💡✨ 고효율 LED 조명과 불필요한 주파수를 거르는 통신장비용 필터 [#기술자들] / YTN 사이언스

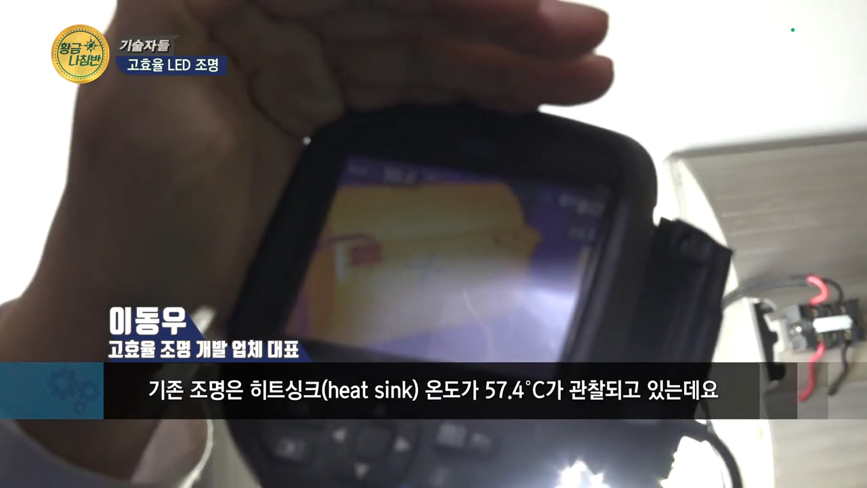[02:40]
관찰이 되고 있는데요 이거를 이제 LED 칩으로 계산해 보면 120도에서 많게는 150도까지도 예상해 볼 수 있습니다
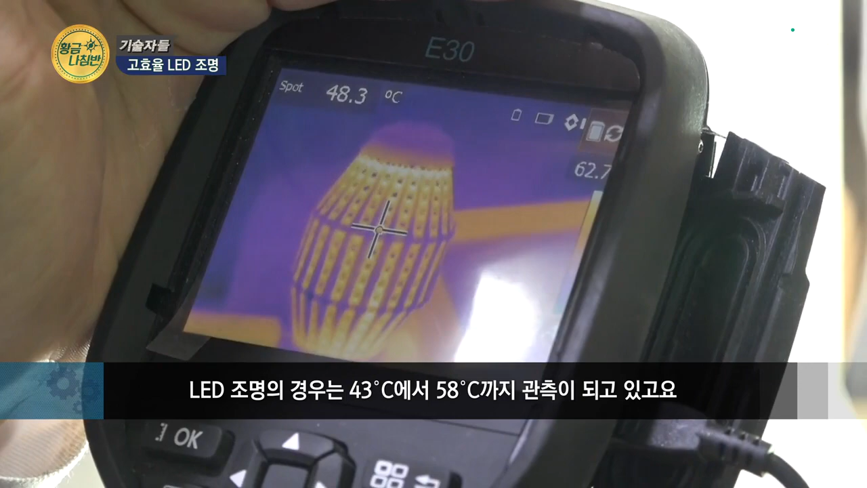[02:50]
On screen: spot 48.3°C
LED 램프 경우는 43도에서 58도까지 관측이 되고 있고요 LED 칩 단의 온도이기 때문에 한 2배에서 3배까지도 차이가